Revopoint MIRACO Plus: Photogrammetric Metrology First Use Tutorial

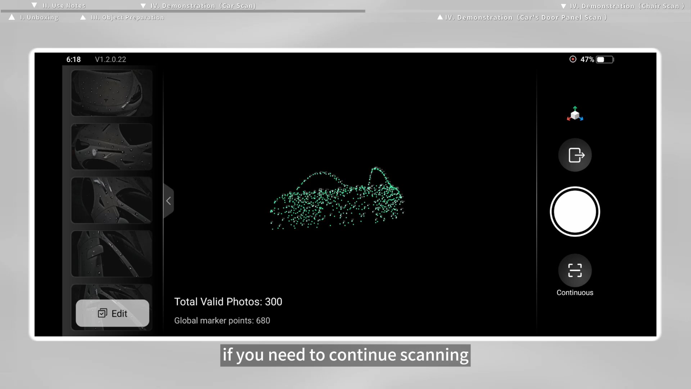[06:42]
After successful calculation, if you need to continue scanning, tap the scan button in the lower right corner to capture the point cloud data.
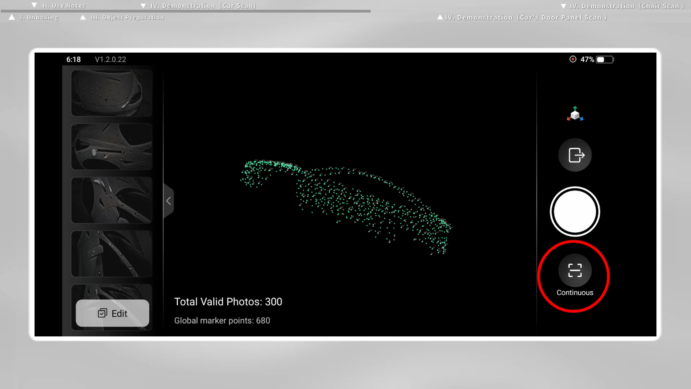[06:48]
For the point cloud scan, the scale bars can be removed, but the coded targets and markers must remain.
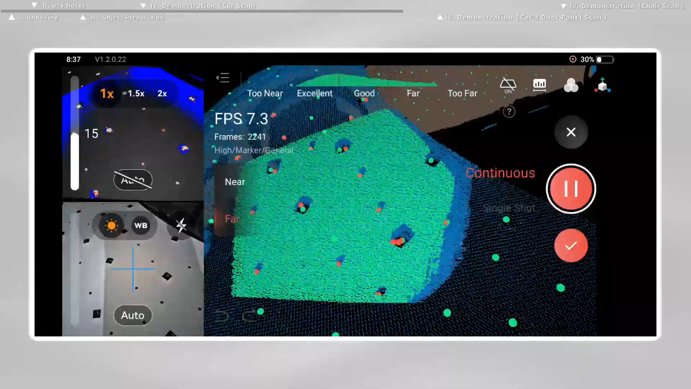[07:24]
After scanning, tap the model button in the bottom of the screen. tap on the bottom right corner to access the model processing interface for editing.